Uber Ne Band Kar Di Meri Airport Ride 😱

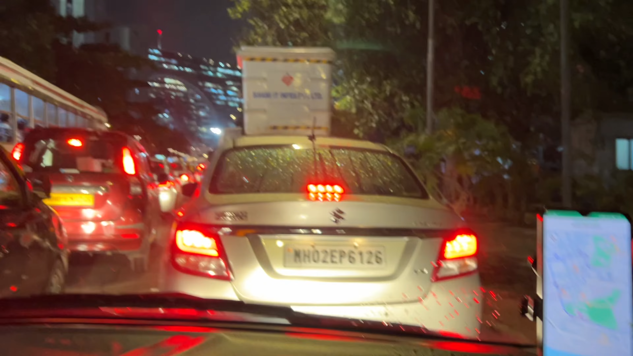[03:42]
बहुत ही ज्यादा खतरनाग ट्राफिक है और बुकिंग लिए मैंने ओला से एक यह चियो
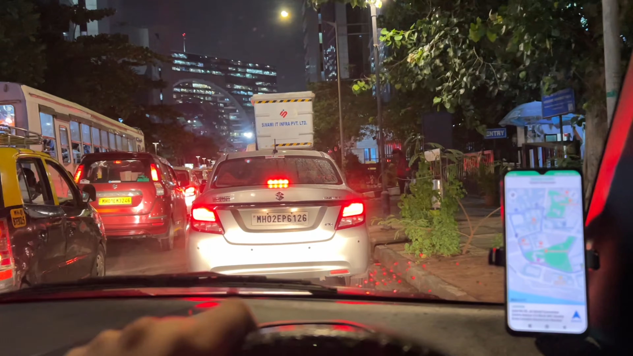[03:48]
कन्वेंशन सेंटर से मैंने कस्टमर से बात कर लिए बोला है कि टाइम लगे गा सो बोला है कि चलेगा कोई बात नहीं
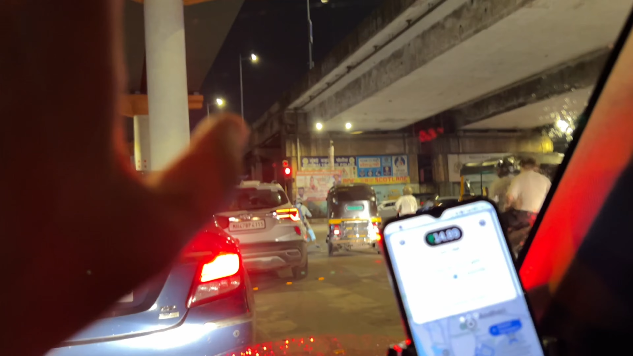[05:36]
सिग्रल पे और फैर देखो कितना अच्छा मिला है दोनों भी ड्रिम का बार बाहर से उल्टा अच्छा फैर मिला � अभी
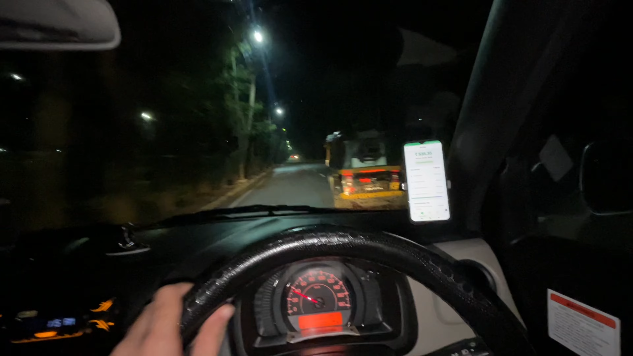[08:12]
टीटी टीटी बंद कर किदर गाई है तेरे को पूरा रोड खाली है सो मेरी एरपोर्ट की ट्रीप बंद होगी 24 गटे के लिए जिसके लिए मुझे ओला में लेनी पड़ी मुकी अधर्वाइस जो है ना में उबर ही �